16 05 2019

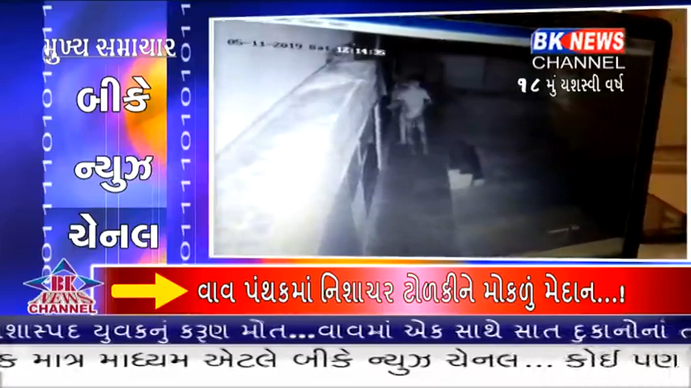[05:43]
વાવના ચોટીલ ગામની દૂધ મંડળીમાંથી પણ 1 લાખથી વધુની રોકડ રકમની ચોરી થતા ઉવાપો. બનાસકાંઠામાં કૃષિ ક્ષેત્રે પ્રગતિશીલ ખેડૂતના નવા સફળ અખતરા.